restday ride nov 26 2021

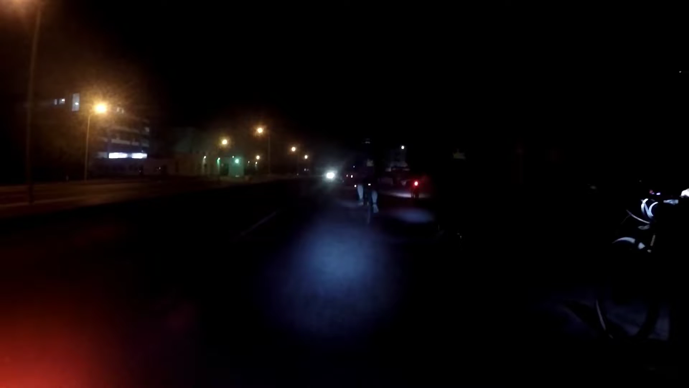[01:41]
Rolling na kami mga boss. Hininaan natin yung sound niya dahil naririnig yung pangit ng kalsada. Bogey pa lang yan starting na ano.
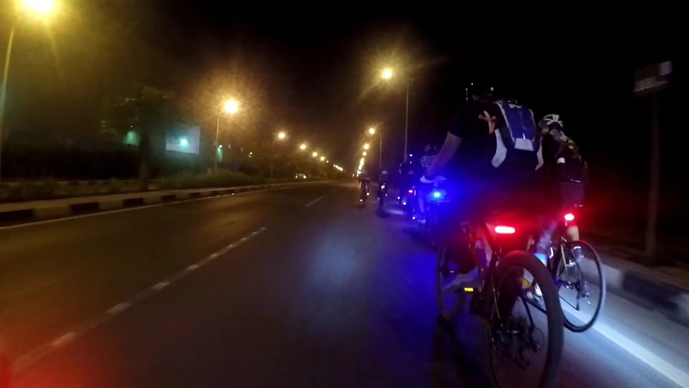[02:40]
Ayan, sa palabas na kami ng ano niya. Palabas kami ng industrial. Papunta kami ng Harrods. Ayan, nasa unahan ko na yan si Box.
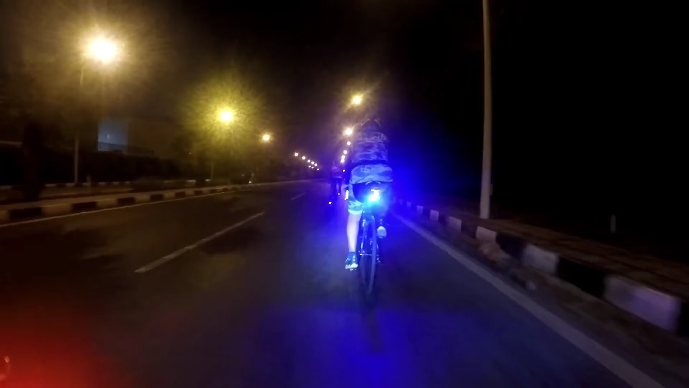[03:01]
Si Sir Box. Kasama siya sa Masam Riders.
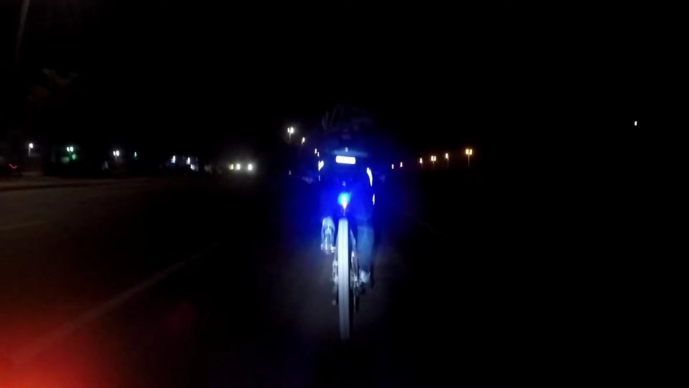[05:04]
Tayo naman yung nagdadala sa bisikleta. Kaya yung sumasakay. Kaya sa tuhod lang din. Sa practice. Katulad nung nasa unahan kong dalawa. Tumatakbo yan. Tumatakbo kami yan ng nasa 38. 40. Yan. Dalawa yung naka mountain bike yan. Ayan. Yung una. Yung nasa unahan na yun, si Jojo.
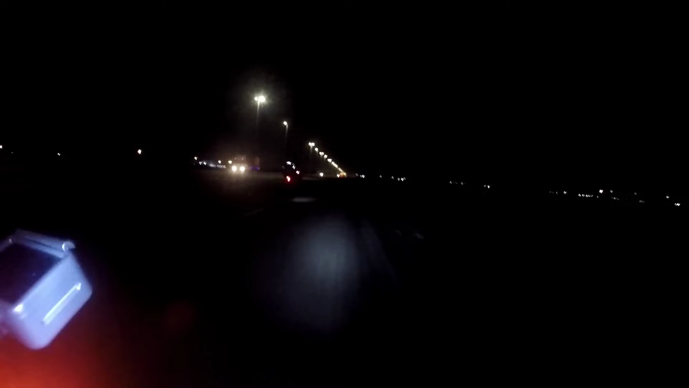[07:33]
Tumatakbo na yan. Pero nung pumalit na ulit sila sa trangko, yan, last pag na ako. Tignan mo yung dalawa na naka mountain bike. Wala na, nauna na, hindi na ako nakakapit. Ganun. Hindi puro kita mountain bike yung gamit mo. Mabagal, pero tingin mo nga sa kanila.